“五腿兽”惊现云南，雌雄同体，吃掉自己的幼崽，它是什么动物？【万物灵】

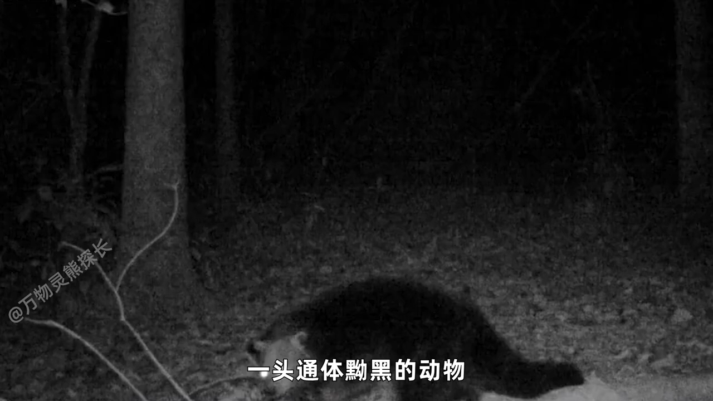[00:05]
在漆黑的夜晚,一双眼睛射出耀眼的光芒一头通体有黑的动物正在树林间穿梭这是在云南南滚河自然保护区拍摄到的场景这头小怪物可不是一个名不见经传的小物种而是十分少见的五腿兽据了解,这是该保护区首次拍到五腿兽